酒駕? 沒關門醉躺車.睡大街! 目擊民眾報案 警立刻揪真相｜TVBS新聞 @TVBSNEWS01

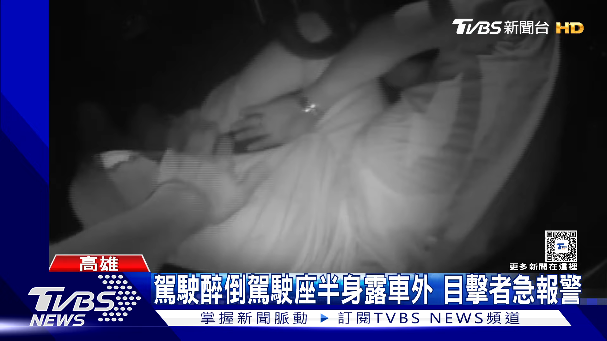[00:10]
警方道場已經有目擊者在一旁警戒因為路邊車輛的駕駛座車門打開一名男子醉倒車上半個身子還露在外頭擔心稍早有酒駕情勢你剛剛車門剛打開的好啦不要再倒了好啦好啦
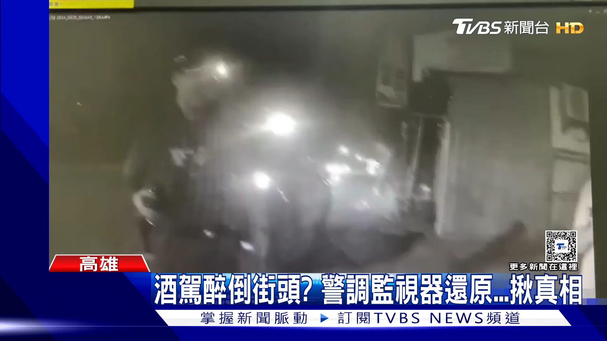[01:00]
而另外在屏東離港也發生男子躺在大街上不省人事你怎麼來了你怎麼來了攤坐在地上的男子面對警方詢問搖搖晃晃卻是一句話都說不出來好不容易站起身子情況仍然沒有好轉